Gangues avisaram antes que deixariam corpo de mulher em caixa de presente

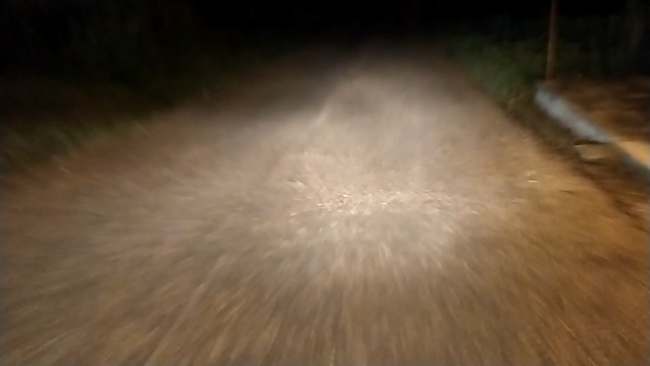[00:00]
Estamos na região da Santa Maria da Codip, Zona Norte de Terezina. Aqui é o local onde acontece a maioria dos conflitos entre as gangues. Região do Leonel Brizola.